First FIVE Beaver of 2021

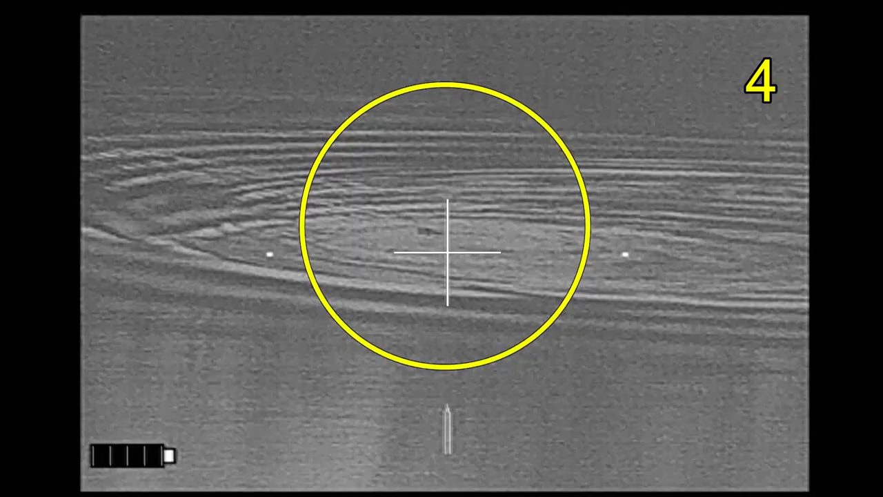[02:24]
right now beaver hunting well same had to go and it had been a
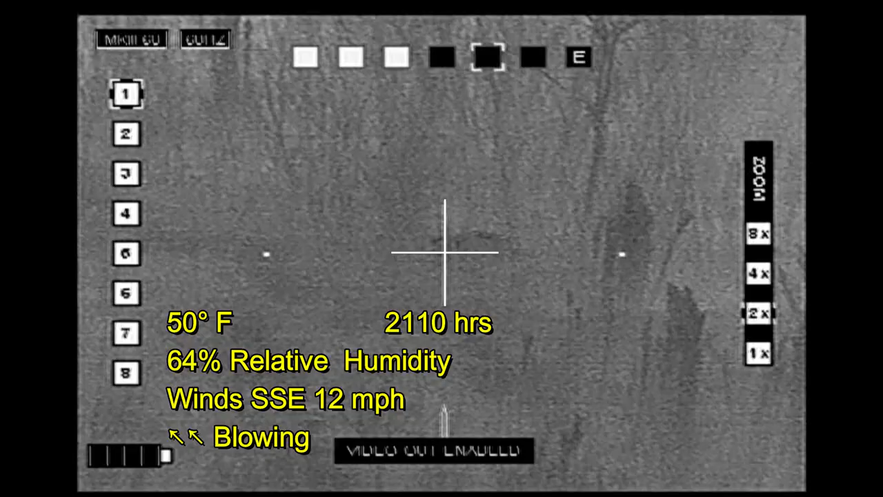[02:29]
while since I'd seen any beaver I spied this one on the bank and
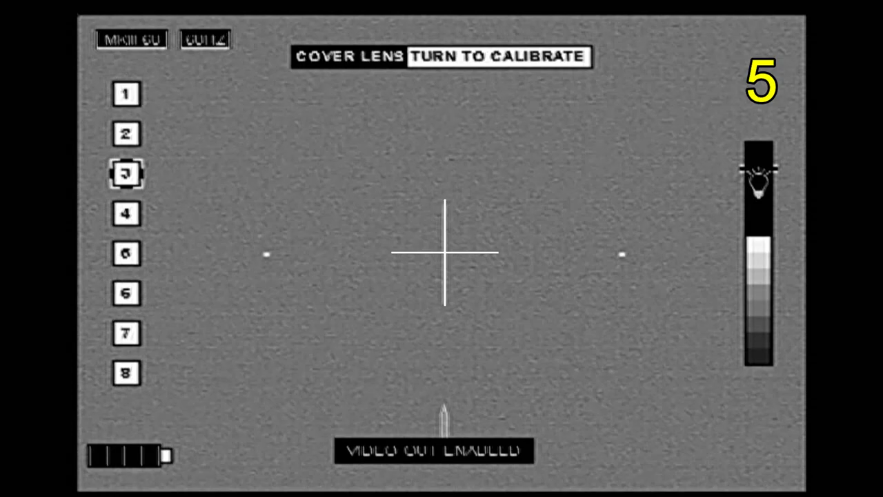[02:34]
did not get up and already fast enough before it slipped into the water right here
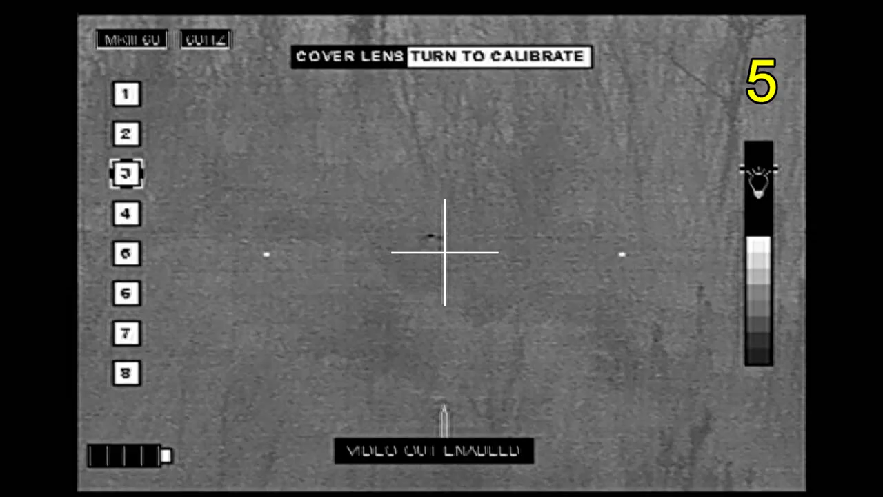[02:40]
I tried a shot here that apparently did not connect with the beaver so
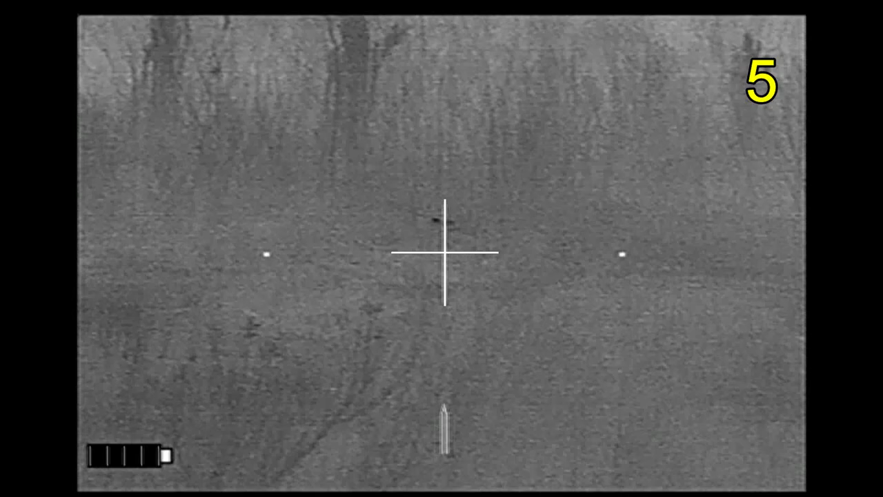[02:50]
I'm seeing it move through the reeds now
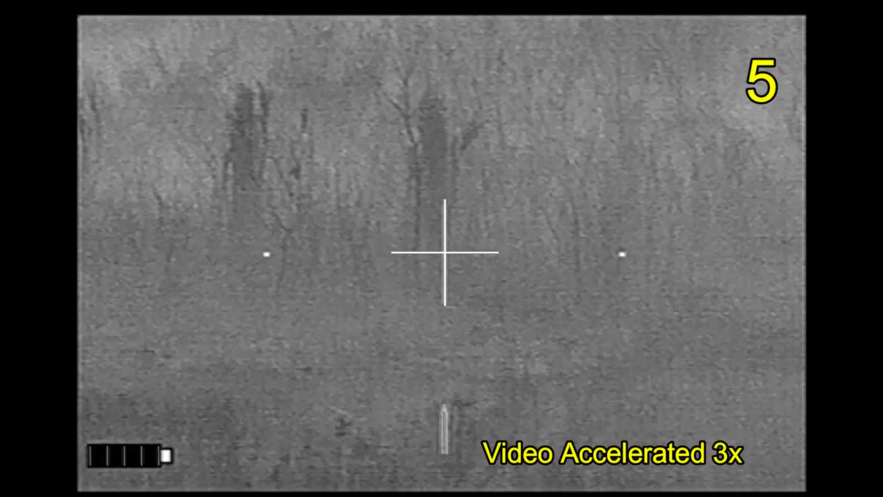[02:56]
I'm looking
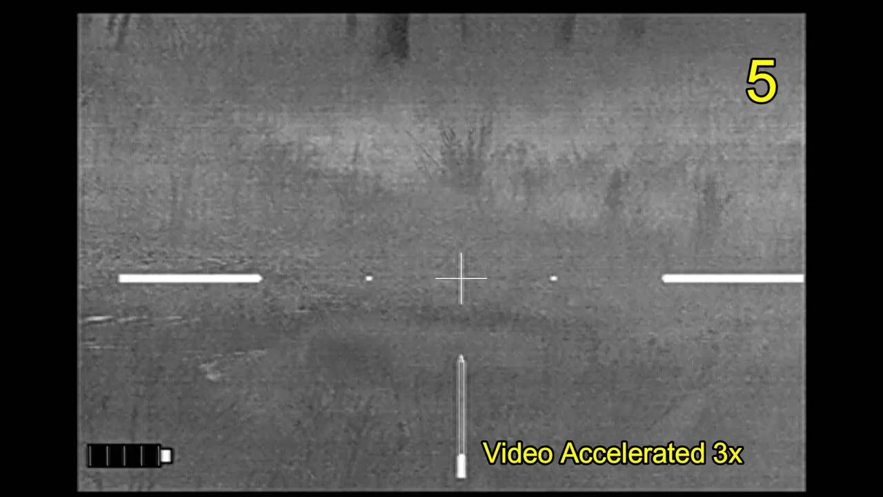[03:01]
to see where it might pop out and this appears to be the same beaver coming out the top side of the reed area
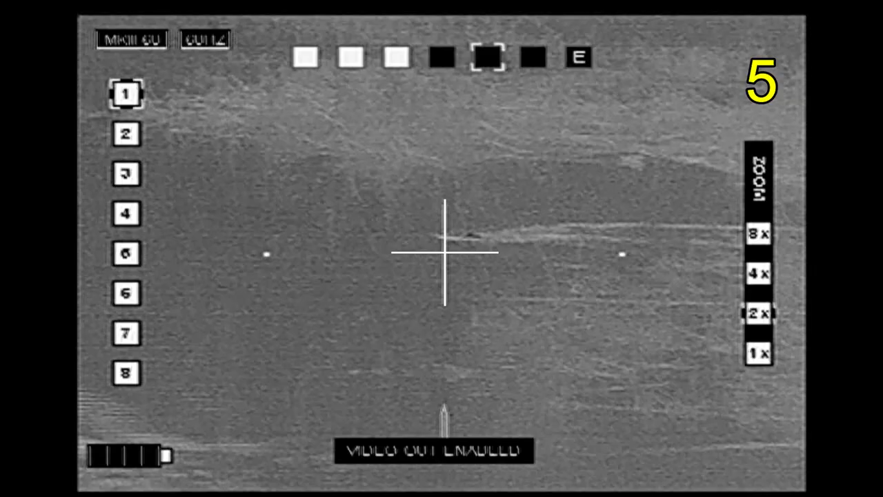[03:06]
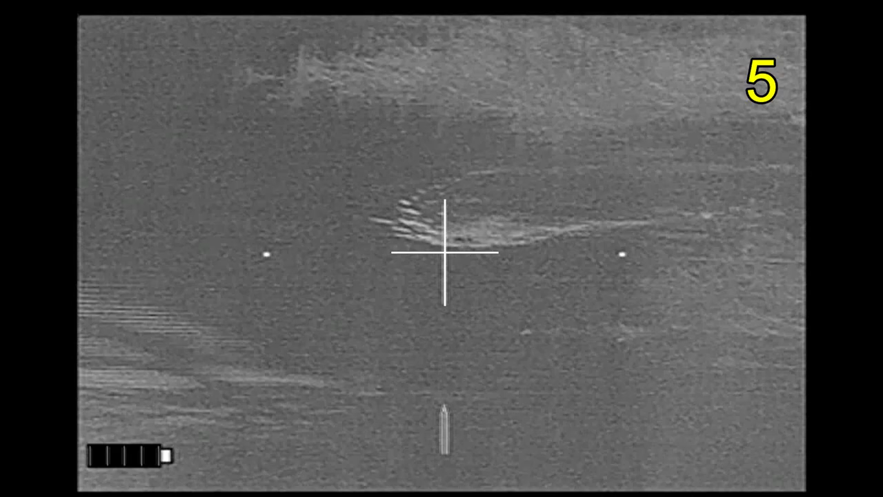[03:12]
to my surprise he's coming towards me
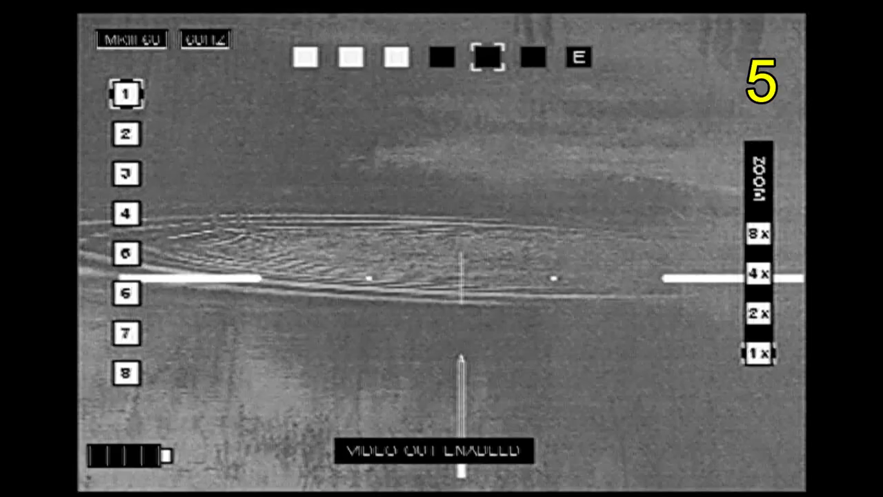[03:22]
I'm waiting for a body right here not seeing where he's taken off anywhere there we go got some fluttering going on
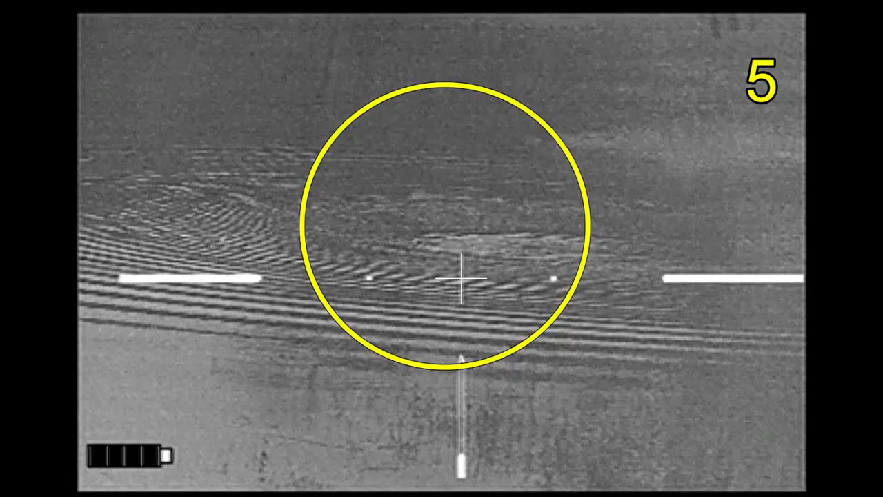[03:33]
and that's going to be beaver number five and the last beaver of the night